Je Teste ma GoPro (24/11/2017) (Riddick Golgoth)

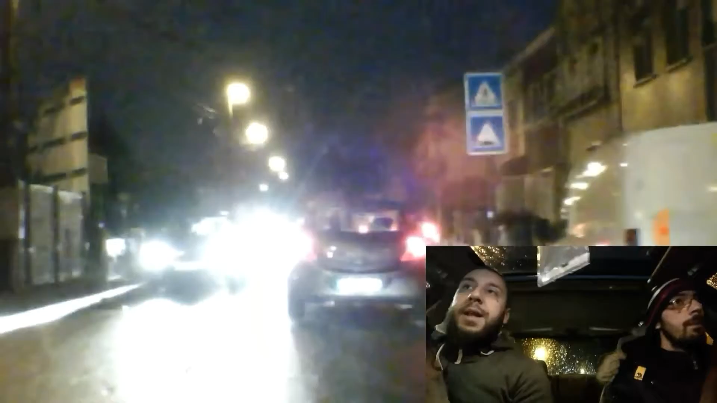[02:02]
Hein. Je fais une petite vidéo rien que pour tester le matériel. Parce qu'on a acheté une petite GoPro. Là, je l'ai mis devant la voiture, elle est en train de filmer la route. Avec c'est rien que pour l'essayer.